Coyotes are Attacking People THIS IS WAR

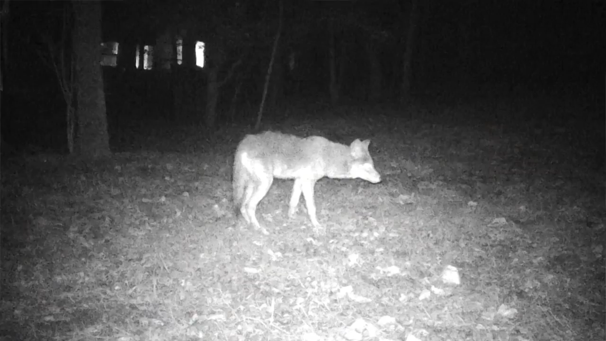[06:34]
I mean it looked like a daggum German Shepherd out there. Just noticed these coyote tracks going in a crazy pattern.